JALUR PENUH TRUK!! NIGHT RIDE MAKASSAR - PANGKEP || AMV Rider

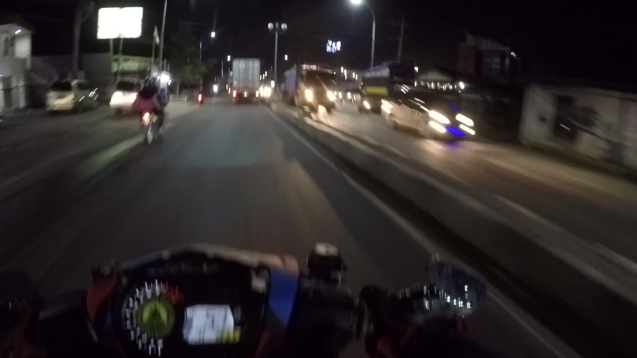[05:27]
ada mallnya. Ini dia mallnya Maros, kayak
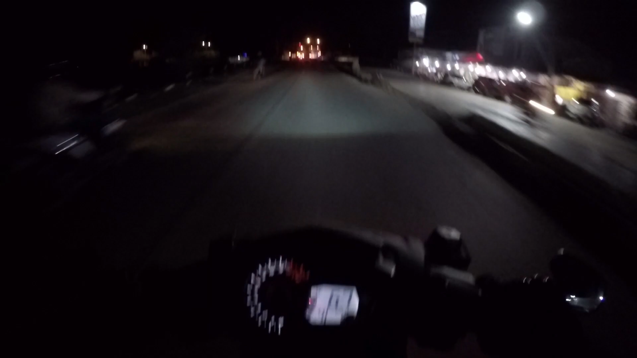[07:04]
Oke, di depan sini sudah perbatasan Pangkep dan Maros. Jadi dekat ya. Ini dia. Selamat datang Pangkep. Lihat dari di sebelah kanan ini salah satu ikoniknya kota Pangkep.
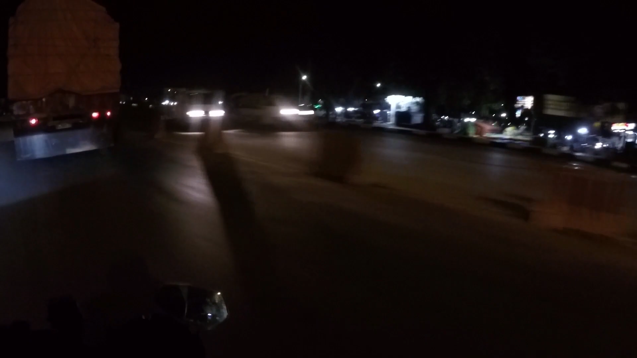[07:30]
Itu dia bambu runcing. Oke.
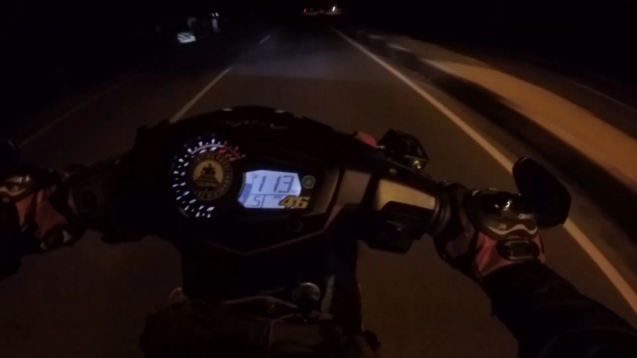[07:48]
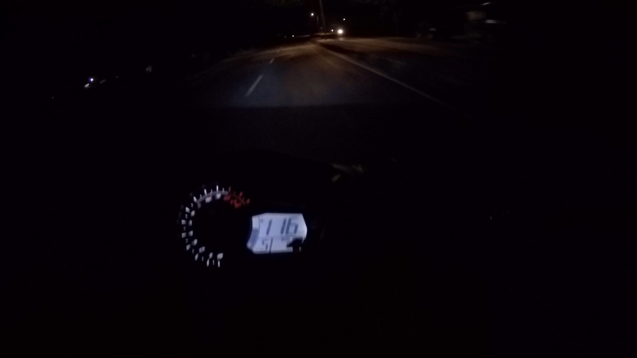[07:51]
Yap, jadi kita sudah sampai di sini.
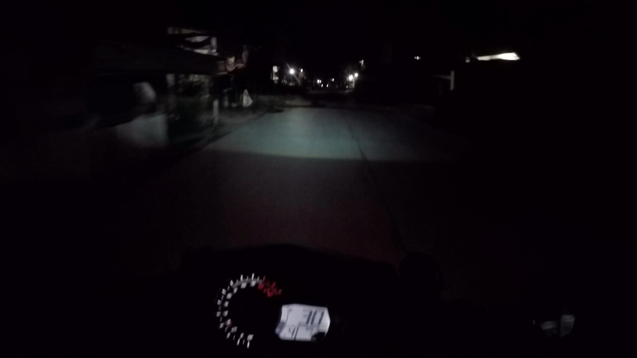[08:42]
saya sudah kasih tadi ke dosenku ini apa namanya, berkasnya dan juga barang-barang yang mau dipakai untuk kegiatan besok. Jadi lokasinya tuh tadi kan kita berhenti di masjid ya, di depan. Jadi depan masjid itu ada jalan masuk, jalannya yang ini, lokasinya di dalam sini gitu.
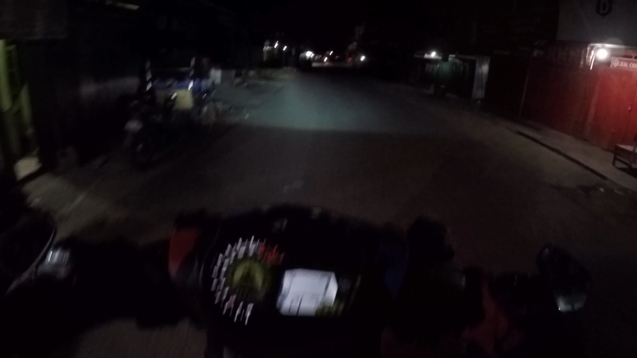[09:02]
Jadi sekarang kita mau perjalanan balik kandang lagi ke Kota Makassar.
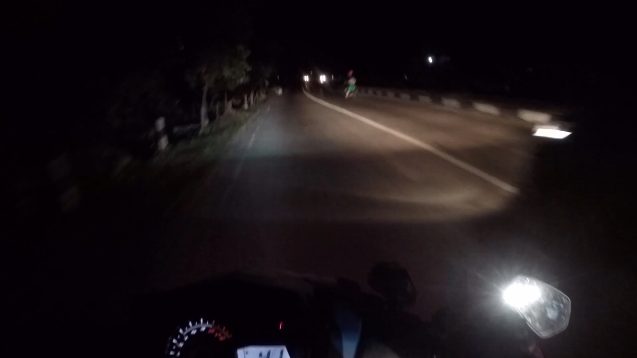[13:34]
Jadi itu resikonya pakai spion model seperti ini tertiup angin, jadi memudahkan dia untuk terlepas juga jalanan apa ya,